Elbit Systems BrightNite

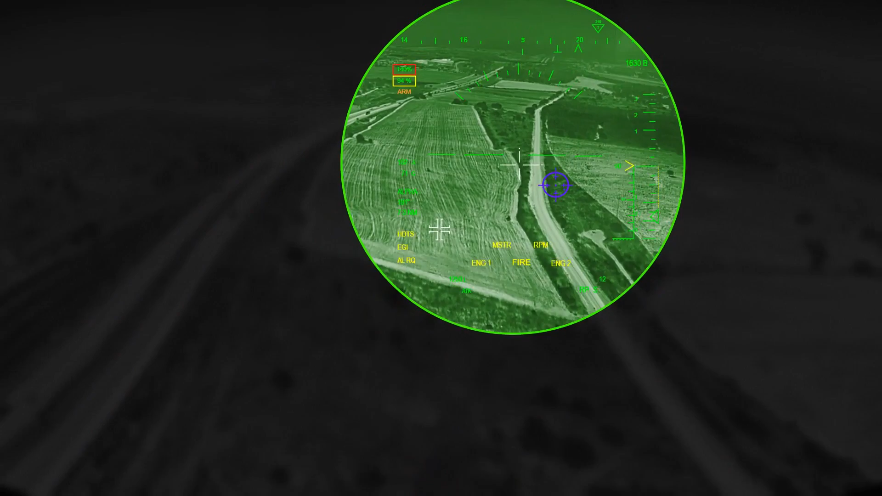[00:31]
Elbit Systems' Bright Night enables a new level of operational flight. It maximizes the ability to fly undetected on dark nights and in extreme weather conditions, enhancing mission probability and flight safety. The system is staring at an ultra-wide field of regard.
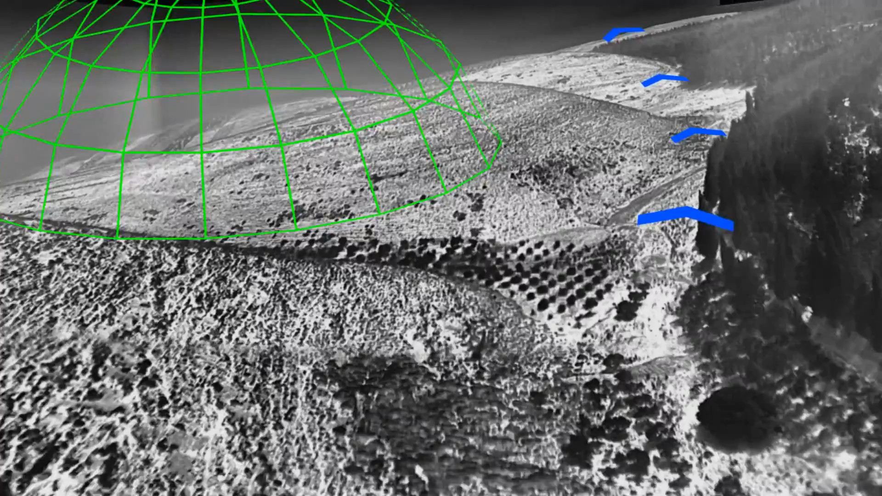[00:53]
All displays are presented onto the standard ANVIS HUD system. ETA to landing zone, 3 minutes. The system delivers an end-to-end solution from the visual image picked up by the multispectral sensor.
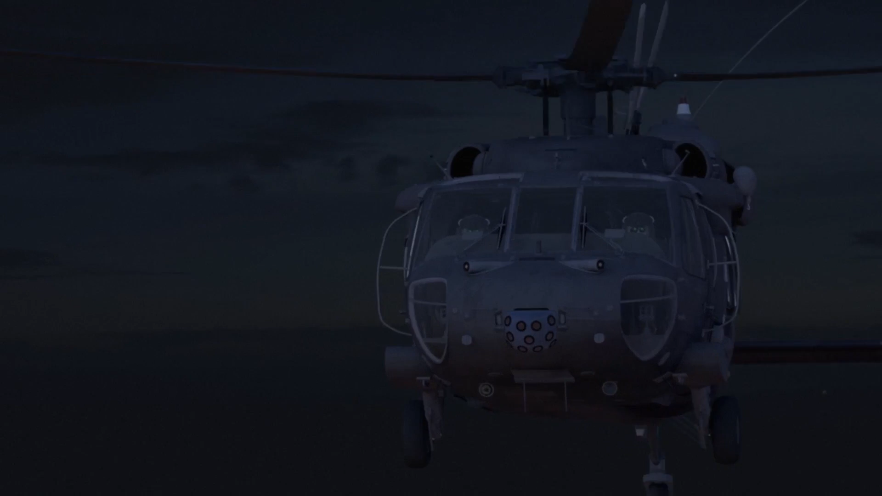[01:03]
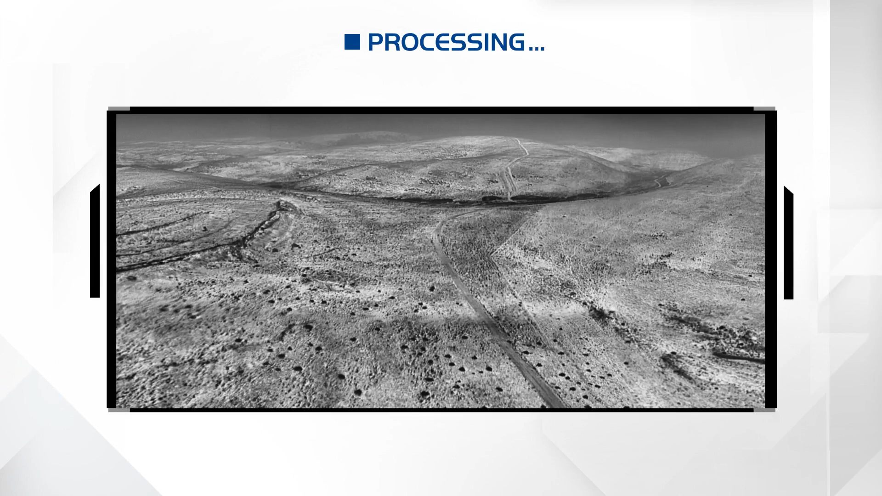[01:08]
Along with data processing. And fusing capabilities.
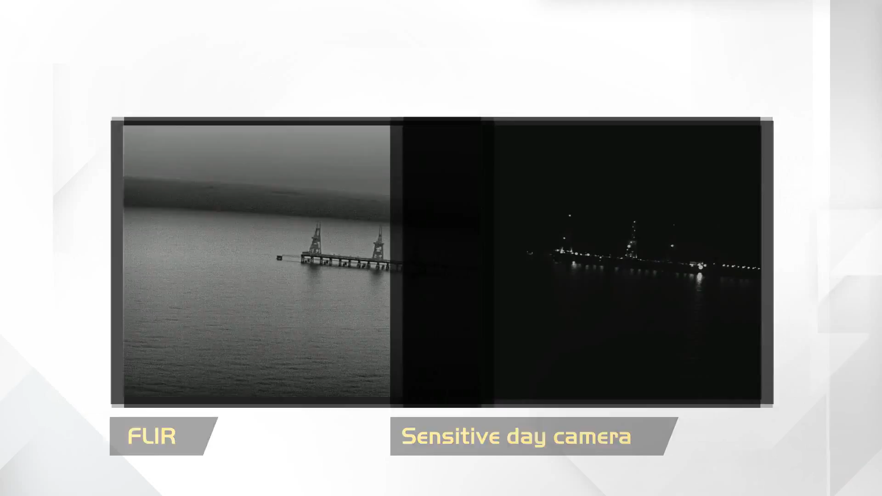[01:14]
It enables you to fly in bad weather conditions and in haze situations.